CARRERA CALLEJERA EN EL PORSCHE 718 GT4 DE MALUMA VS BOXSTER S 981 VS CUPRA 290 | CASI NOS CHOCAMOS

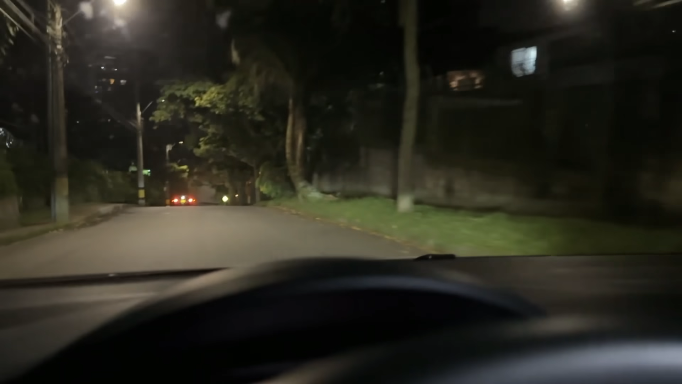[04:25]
Está medio húmedo y todo porque llovió todo el día, pues casi todo el día. Pero bueno, esperemos no nos congelemos esta noche.